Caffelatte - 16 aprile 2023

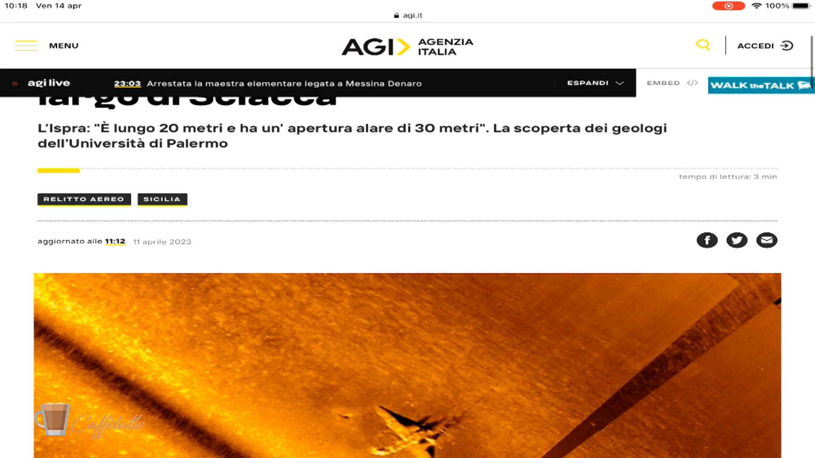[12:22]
dei geologi guarda qui guarda che foto queste sui fondali c'è un aereo ok e
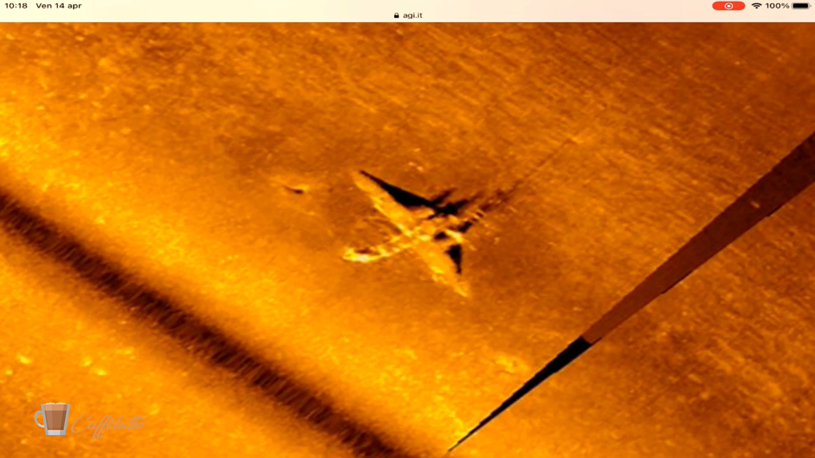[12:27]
tu mi dirai che andiamo a vedere trovato un relitto sul
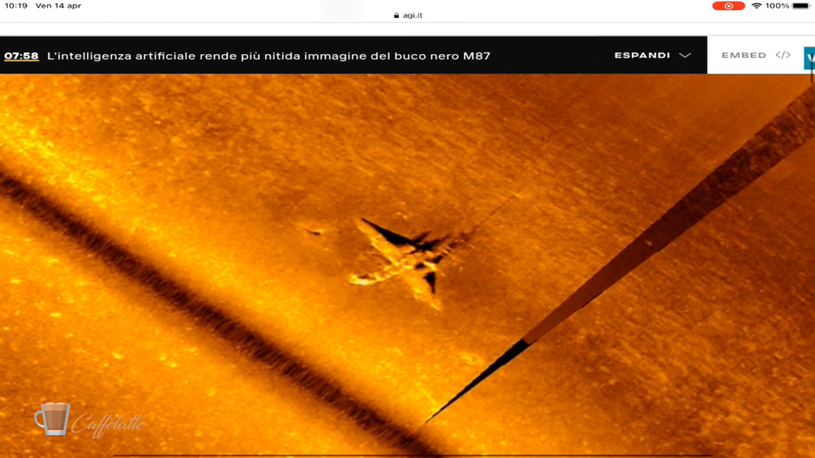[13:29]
la foto è suggestiva adesso trovare
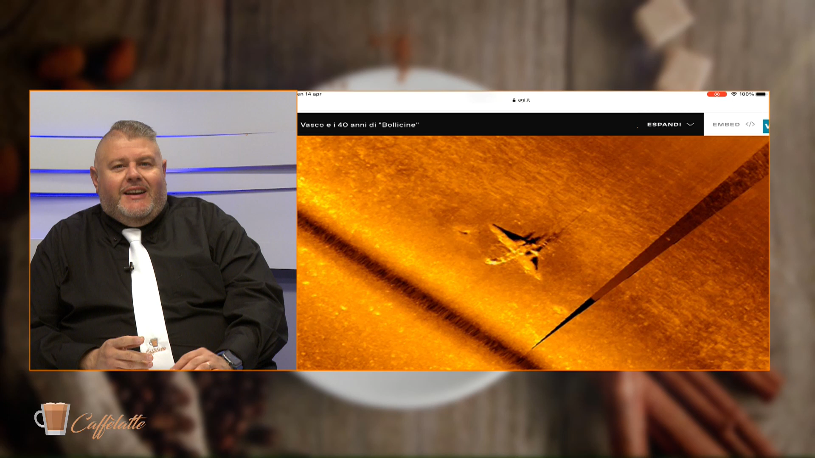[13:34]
che aereo è lo vedo al quando difficile però sicuramente i
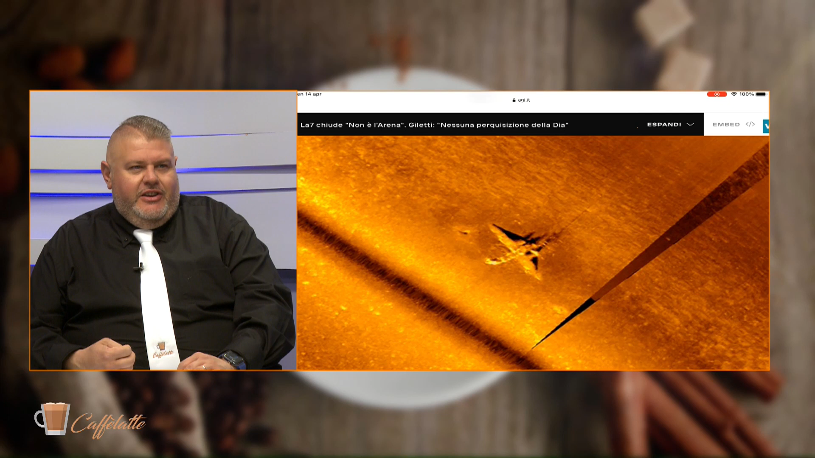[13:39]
ricercatori dell'università stanno lavorando alacremento
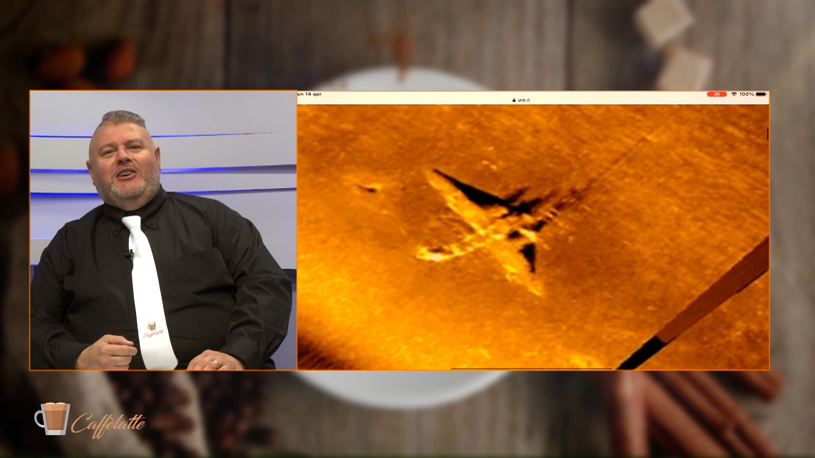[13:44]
di motore qua non so insomma dalle misure mi piace curioso però curioso interessante a proposito